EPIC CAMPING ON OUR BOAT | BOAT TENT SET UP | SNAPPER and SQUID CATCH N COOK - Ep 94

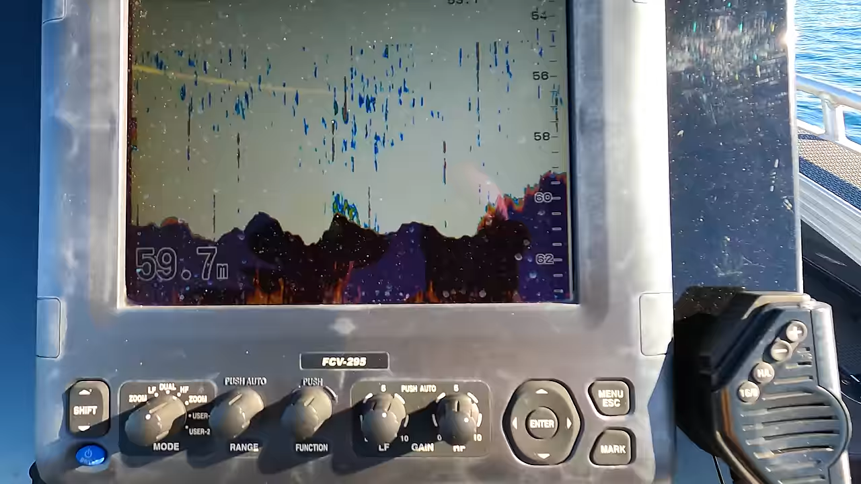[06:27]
On screen: depth 59.7 m
It's definitely not a wreck. That's a rock.
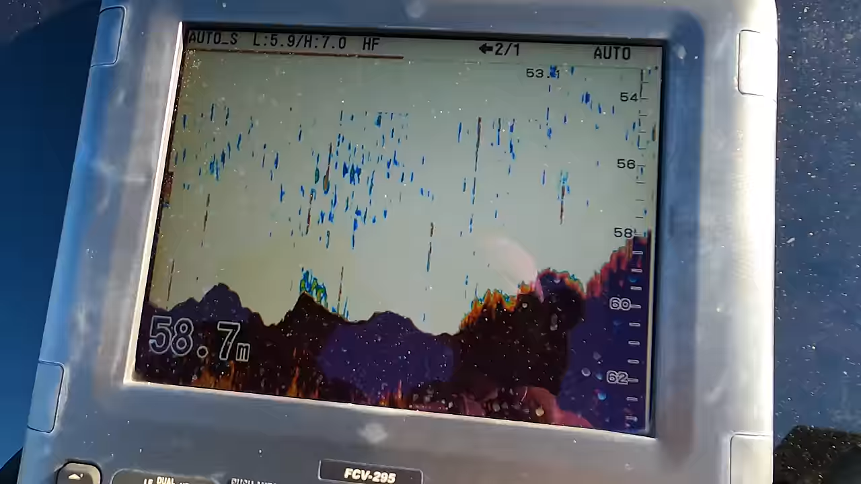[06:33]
On screen: depth 58.7 m
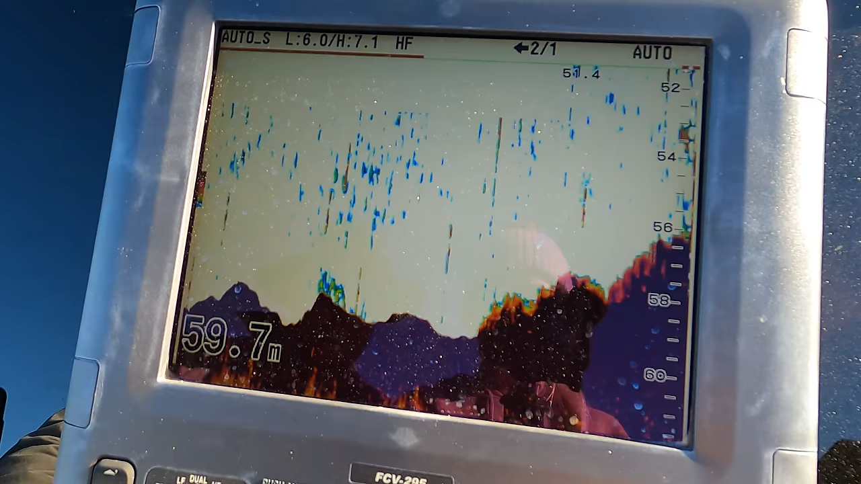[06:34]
On screen: depth 59.7 m
The difference is coming over. Oh, hang on. Here we go.
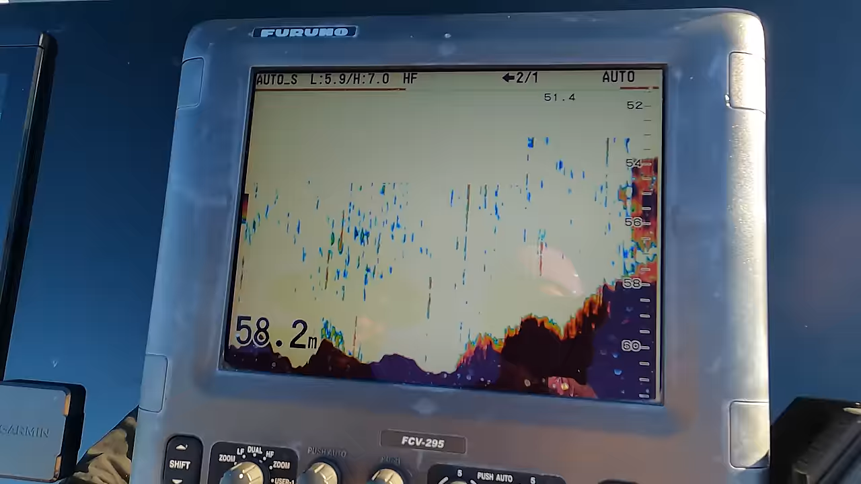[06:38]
On screen: depth 58.2 m
Here we go. Yeah, it's wanting to see a big rock. Yeah, it's a rock loaded with fish on top of it. Look at that. I'm going to change that to a 20 meter range.
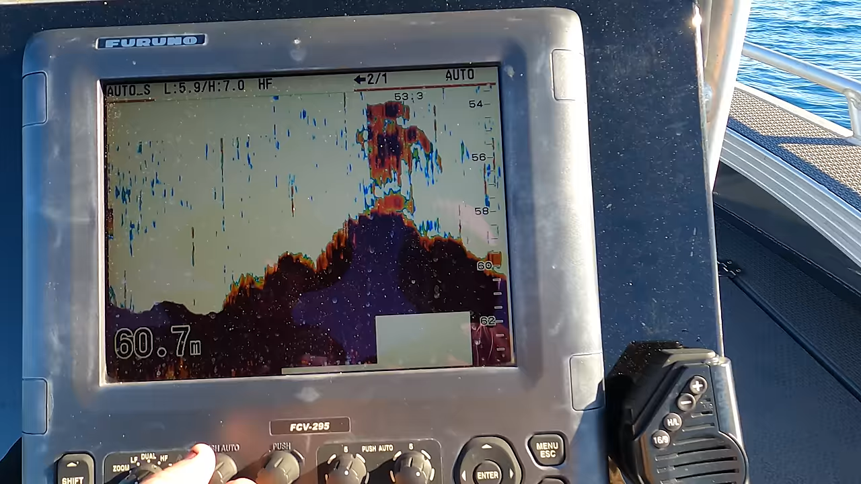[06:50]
On screen: depth 60.7 m
Wow. All right. We'll have a drift over that. 100%. All right. We're just teeing them.
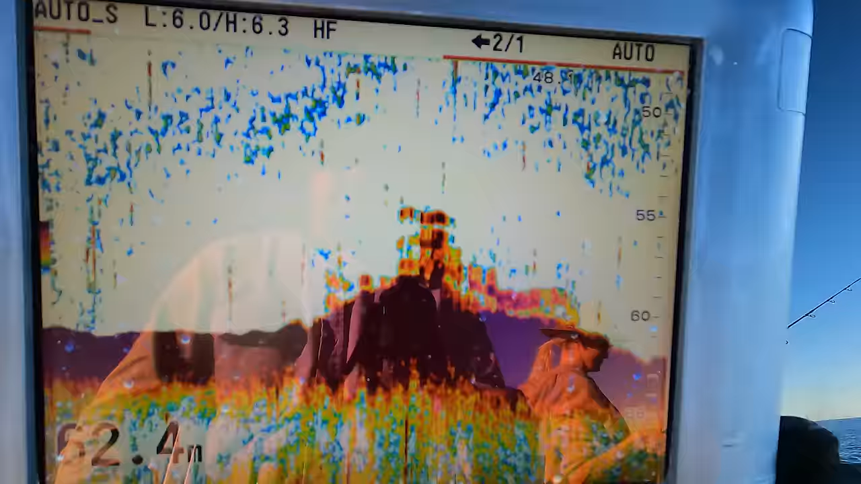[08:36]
Good looking little rock there, eh? That was good. I think Sez had the fish, had a little snapper, and then he got off.
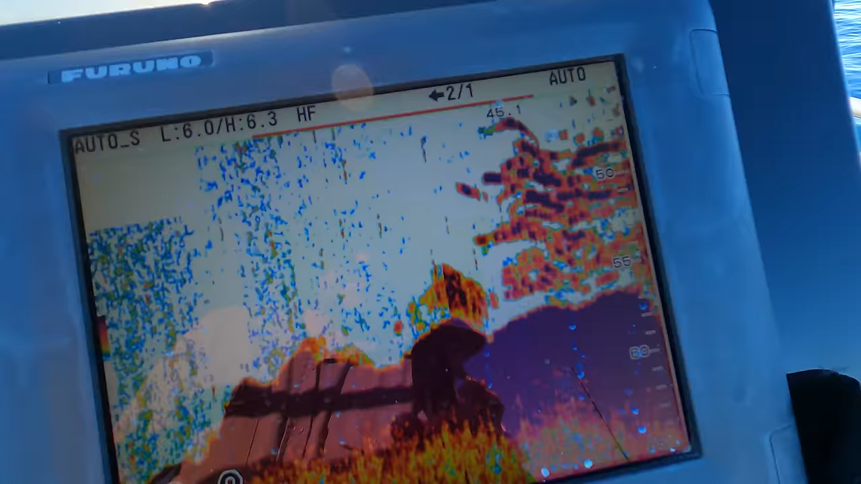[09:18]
That looks good. Hopefully, that is a shitload of snapper. Wow.
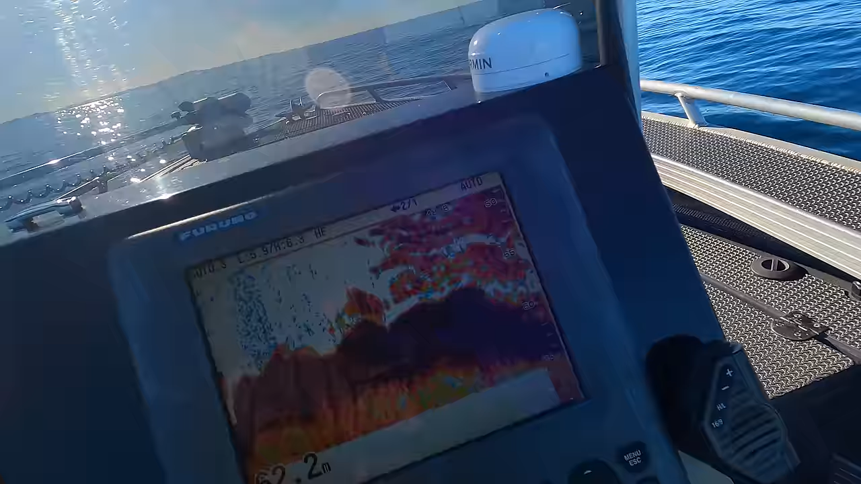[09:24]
Ready? So, you can see the big fish through here, and it turns to bait all here.
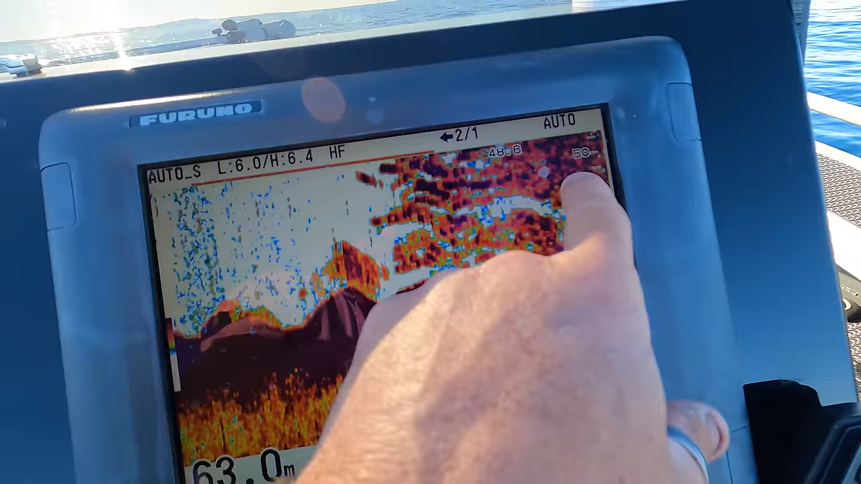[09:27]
On screen: depth 63.0 m
That's really, that looks really good. And you get jiggy with it. You like that? It's always good to see fish up feeding like that, high off the bottom.
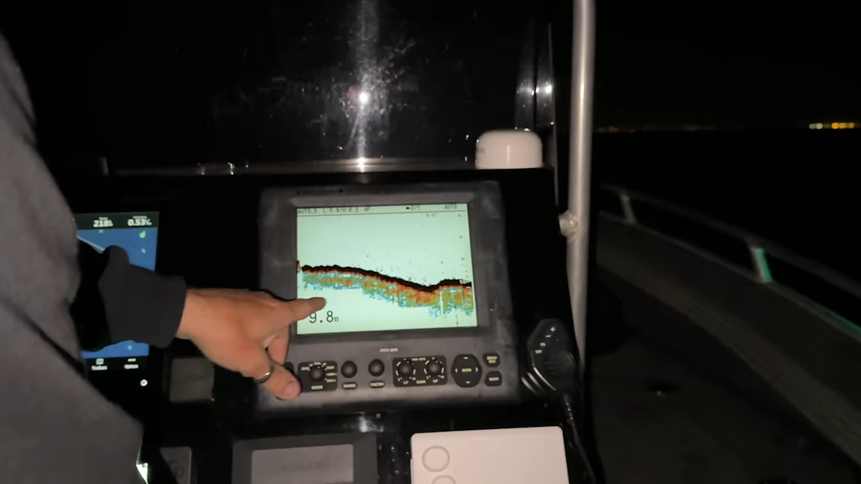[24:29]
This is where it usually would be standing up a fair bit. Almost dead flat.
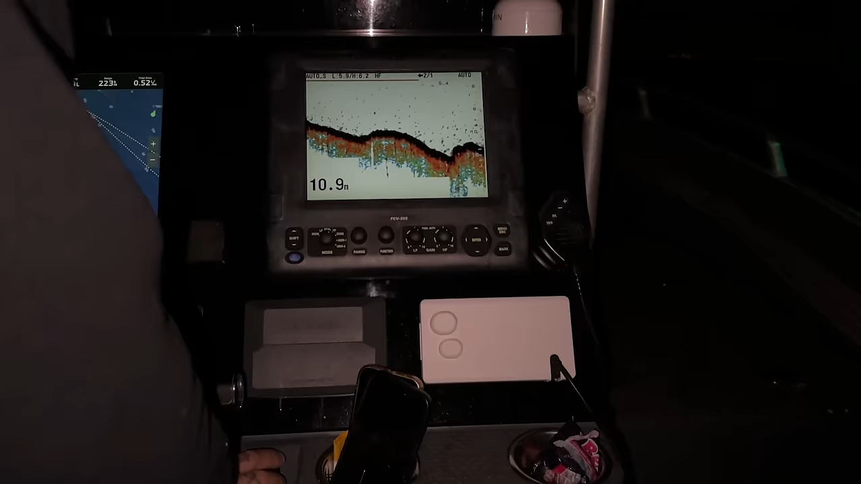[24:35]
So just remember that. Coming through here on the inside, on a really low tide,